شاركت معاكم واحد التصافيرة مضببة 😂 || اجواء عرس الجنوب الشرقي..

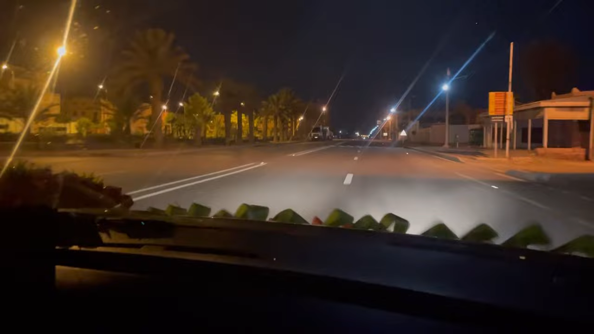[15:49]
راجعين في حالاتنا للدار وهنا غتسالي لا فيديو ديالي وغنقول لكم باي باي.